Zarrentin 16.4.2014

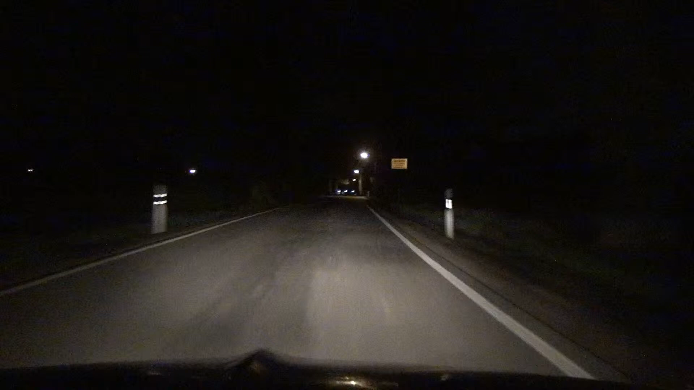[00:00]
Sarantin am Schalsee und heute haben wir den 16. April 2014. Das ist hier der Weg nach Berlin bzw. Brandenslaba. Und deswegen fahren wir hier um die Zeit, 4.37 Uhr. In 300 Metern hier muss der Straße folgen und der B195 weiter folgen.